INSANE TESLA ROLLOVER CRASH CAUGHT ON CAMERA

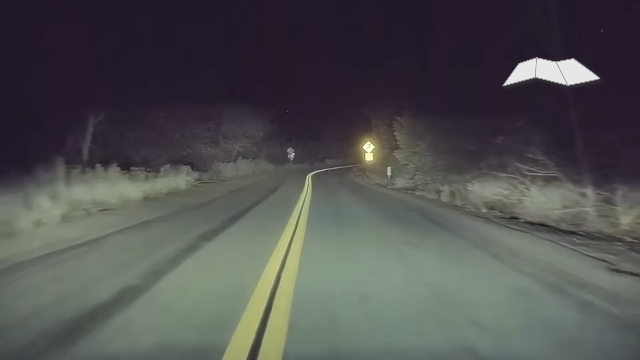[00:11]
Alan was headed to his cabin in the Sequoia National Forest one evening. The forecasted low temperature was above freezing and Alan still had summer tires on his Model S Plaid.
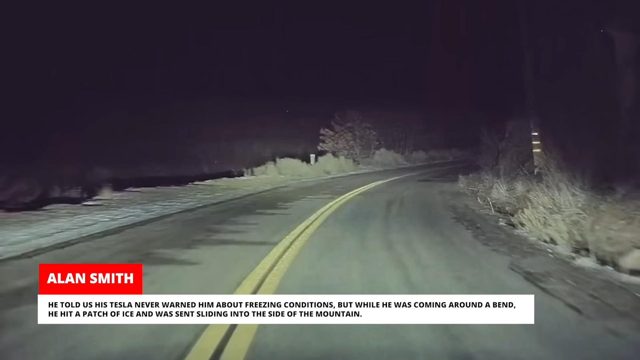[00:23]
He told us his Tesla never warned him about freezing conditions, but while he was coming around a bend, he hit a patch of ice and was sent sliding into the side of the mountain.
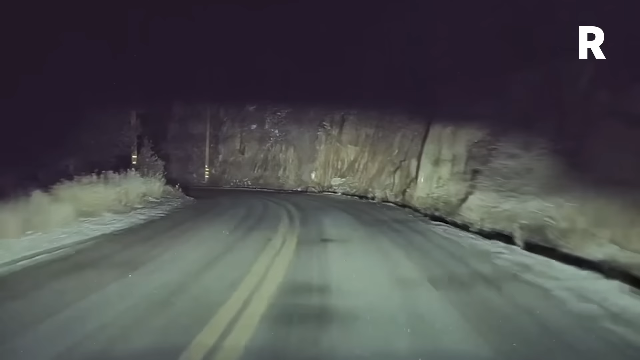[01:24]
If the ice patch had been on the prior curve, the car would have flown off the road and splashed down in the freezing cold Kern River below.
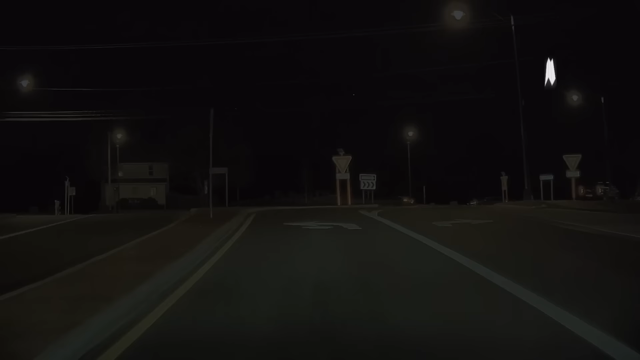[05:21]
Mark was driving his Model S in North Canton, Ohio and navigating one of many roundabouts in the area when the driver
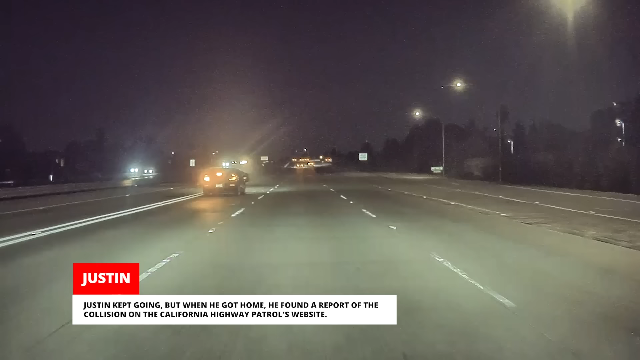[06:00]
Justin kept going, but when he got home he found a report of the collision on the California Highway Patrol's website. The incident was described as a no-injury hit-and-run collision. Well, that doesn't seem accurate.
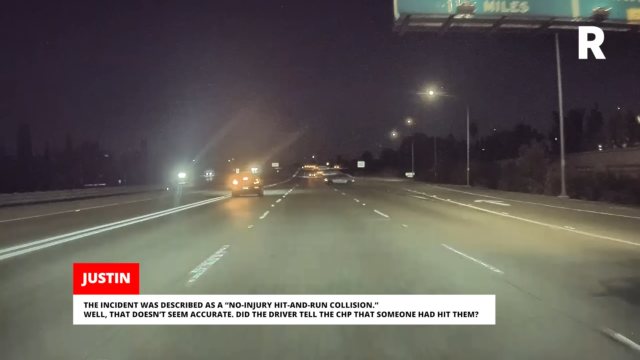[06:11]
Did the driver tell the CHP that someone had hit them?
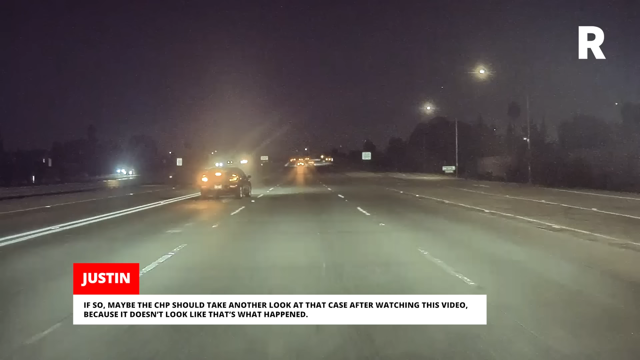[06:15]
If so, maybe the CHP should take another look at that case after watching this video because it doesn't look like that's what happened.
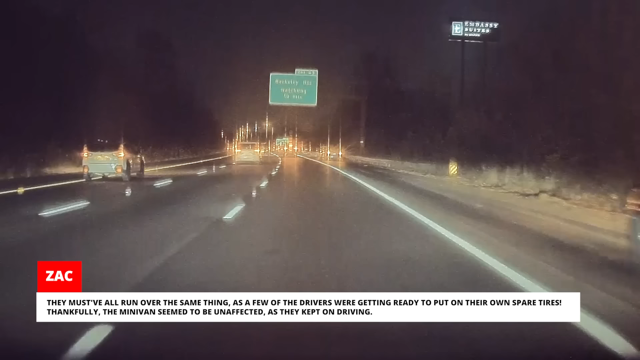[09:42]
Thankfully, the minivans seemed to be unaffected as they kept on going.
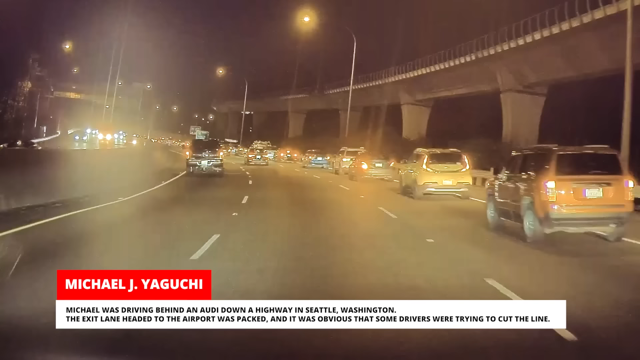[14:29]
The exit lane headed to the airport was packed and it was obvious that some drivers were trying to cut the line. That's exactly what happened when a Mercedes driver in front of the Audi slowed down and tried to merge into the packed exit lane. This frustrated the Audi driver who tried to pull around the Mercedes. At that exact moment, a taxi abruptly changed lanes and crashed into the Audi as it swerved around the Mercedes.
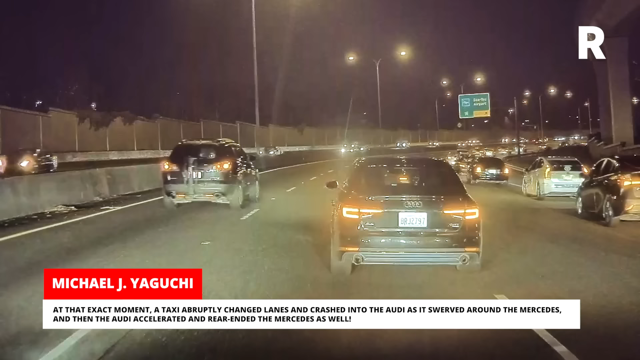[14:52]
And then, the Audi accelerated and rear-ended the Mercedes as well. I'm not really sure what was going on here, but Michael told us there was a semi-truck stuck in the airport terminal which had caused the backup.